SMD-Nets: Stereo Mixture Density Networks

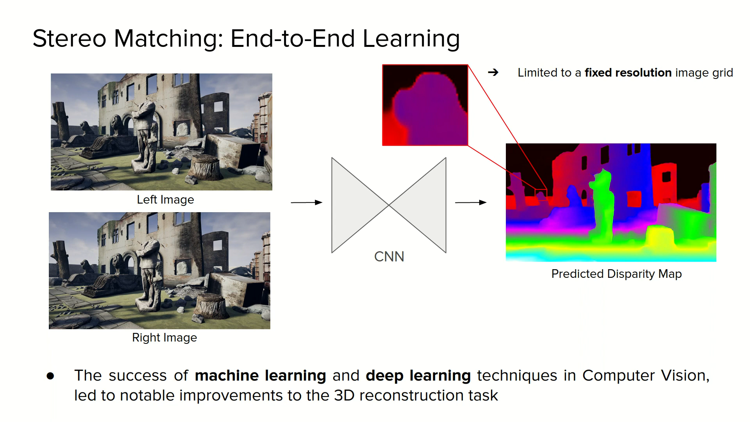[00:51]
However, while CNN-based methods have achieved large improvement in the disparity estimation task, they are limited to discrete predictions at pixel locations of a fixed resolution image grid, and suffer from severe oversmoothing problems attached boundaries.
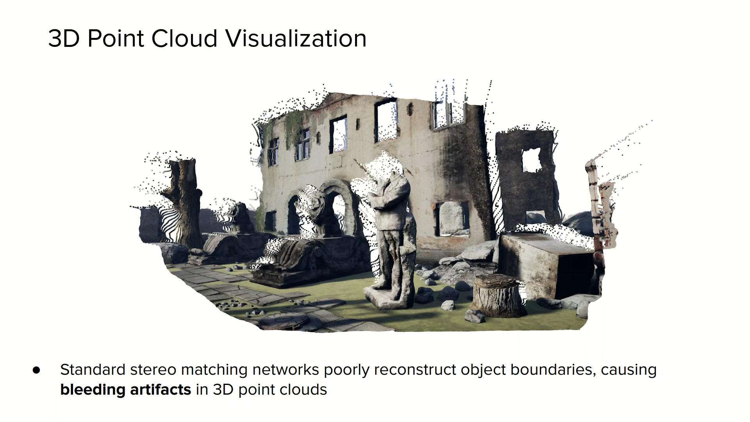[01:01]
In fact, despite the estimated disparity map looks good, they often poorly reconstruct object boundaries, causing bleeding artifacts when converted to 3D point clouds, as clearly shown in this picture. While classical deep networks for stereo regression suffer from smoothness bias and are not able of representing sharp disparity discontinuities,
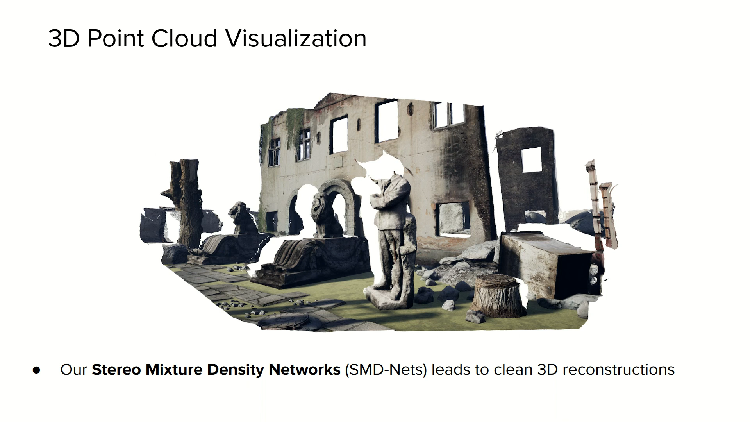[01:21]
the proposed stereo mixture density networks effectively address this issue by predicting sharp boundaries and thus clean 3D reconstructions.
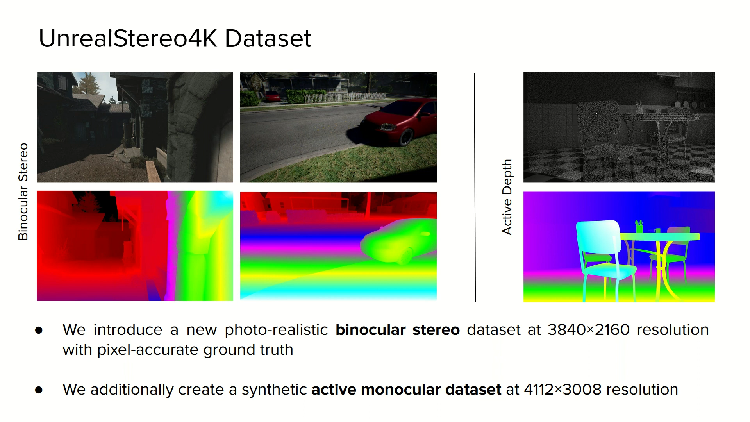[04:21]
Furthermore, we also render a novel synthetic Kinect-like dataset to show the effectiveness of our our proposal, also on the active monocular depth estimation task. Here, we show 3d point clouds obtained using different 2d and 3d stereo backbones on the binocular stereo dataset by adopting different output representations, such as standard disparity regression, a unimodal formulation, and our bimodal mixture model. We can note that our bimodal representation notably
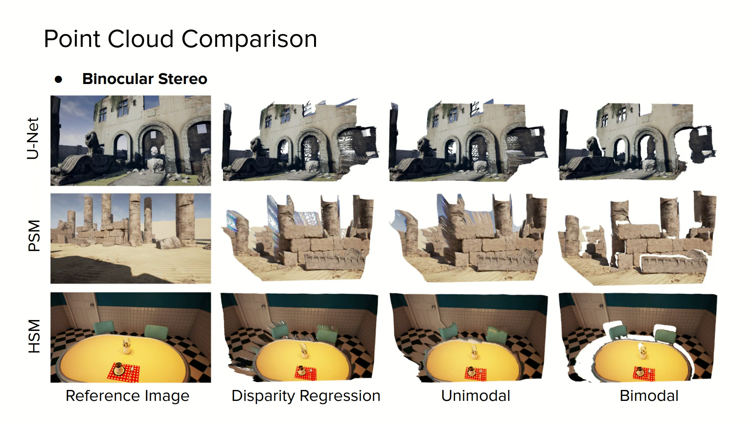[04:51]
alleviates bleeding artifacts near object boundaries, resulting in more accurate 3d reconstructions. Moreover,
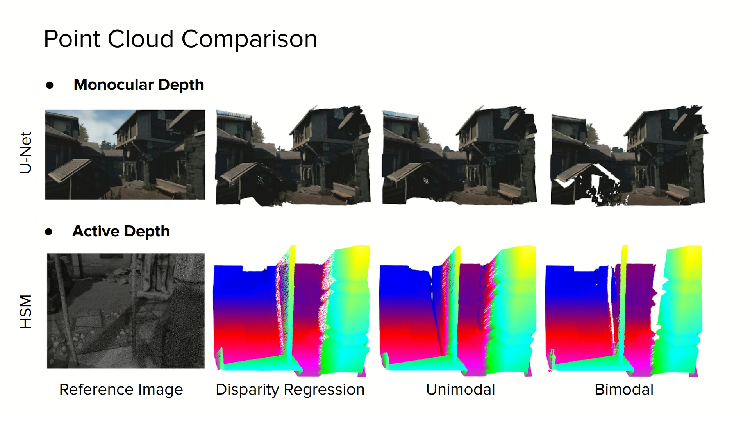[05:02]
we also demonstrate that our method can be effectively adopted for the monocular depth estimation task, as well as on an active depth setting.